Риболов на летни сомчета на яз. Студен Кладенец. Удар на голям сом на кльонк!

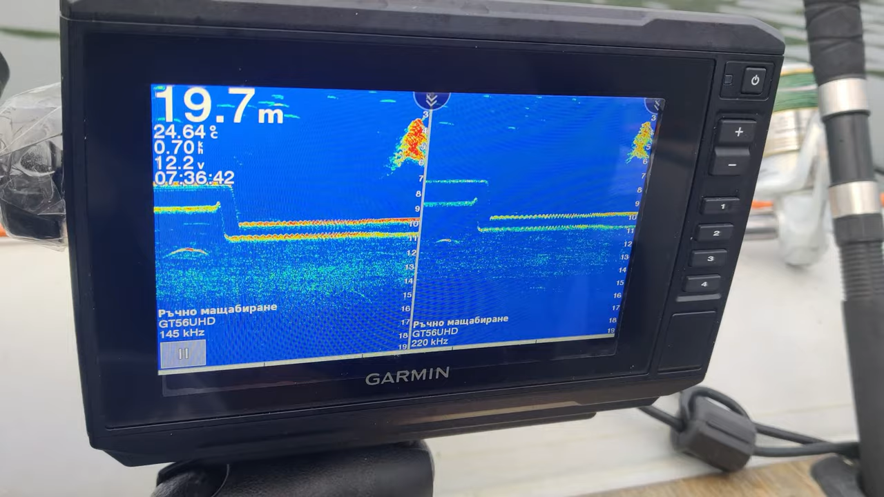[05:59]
On screen: depth 19.7 m, water 24.64°C
Така, ето как изглежда сонара, когато е за кльонка. Тази страна, лявата, е с по-широко лъч, заради това примамките, тези черти, които се виждат. Моята примамка е на 11 метър, на Теодоси е... Аз съм на 11 метър. Да, да. Ето, вижте сега. Вижте сега примамката Теодоси как мърда и как прави дъгички. Я още ме няколко пъти направи.
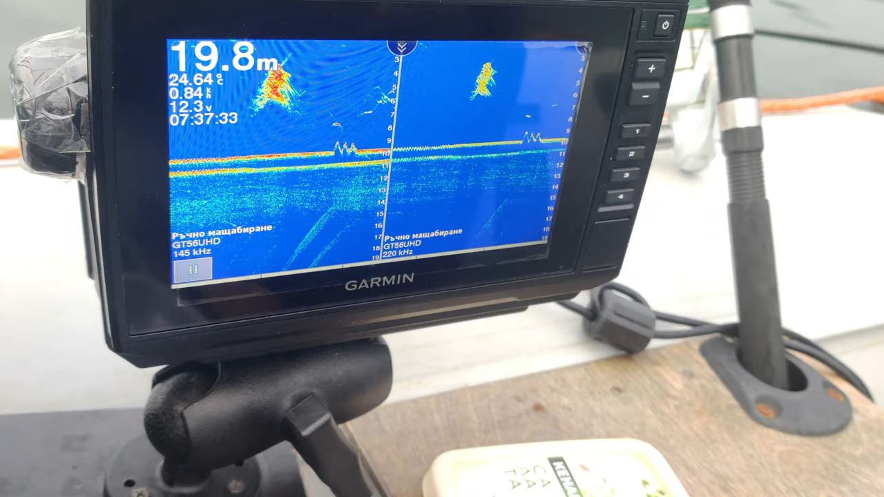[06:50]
On screen: depth 19.8 m
Имам 1 метър разлика. А пък от другата страна лъча е по-тесен. И т.е. по-под лодката. Въпреки, че на тази дълбочина, то в момента е 20 метра почти, се виждат хубаво и на двата лъча. Но когато сте на плиткото, десния борт, дясната страна не се вижда толкова добре. Идва нещо. Идва. Ей, това е риба сега. Това е сом. Това е сом. Теодоси, защо си дигна точно сега? Слиза към мен в момента. Слиза към мен.
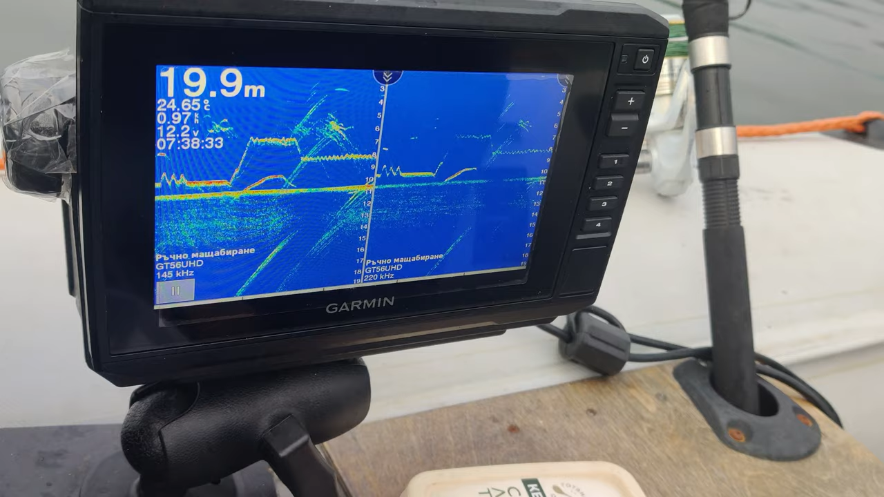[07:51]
On screen: depth 19.9 m
А когато линията става по-червена, означава, че е под вас. Ето сега нещо, но е това смущение, нещо, че се очервих. Или защото има някакъв дрейф просто и при мамката се вее по-добре. Има нещо, да. Значи е дошло. И така. Теодоси кльонка, като видим, особено най-добре са... Ето сега има над Теодоси една риба. Да видим какво ще стане. Малко е, да. Бебе.
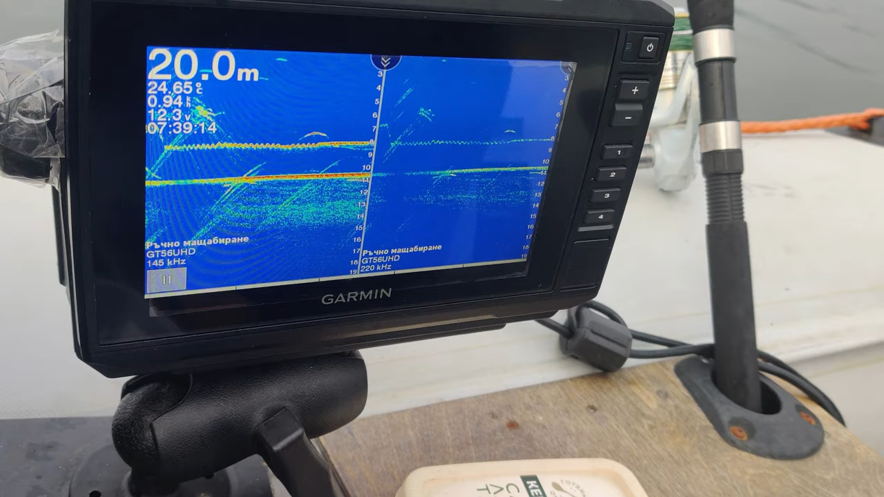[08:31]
On screen: depth 20.0 m
Под тебе. Обаче странично. Ай, го плашиш. А, и под мен има риба. И под мен, виждате ли? На десния сонар се вижда по-добре, обаче, защото е толкова синьо.
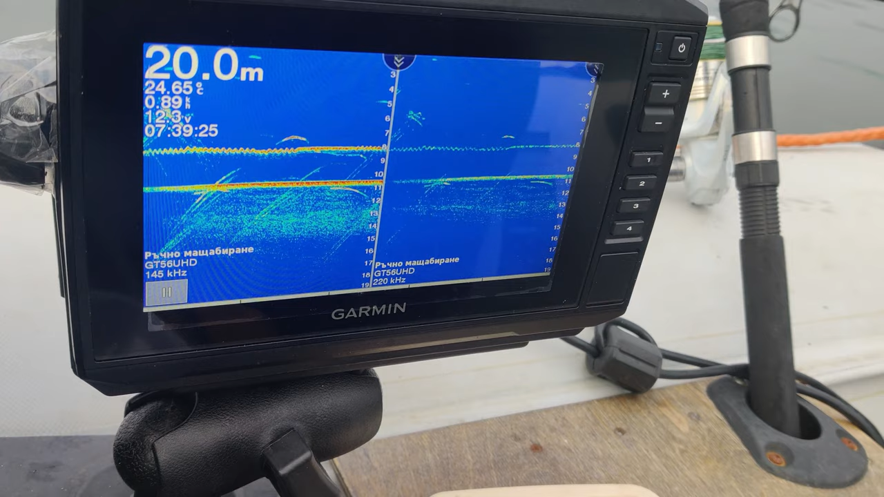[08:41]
On screen: depth 20.0 m
Значи е страни и слиза надолу.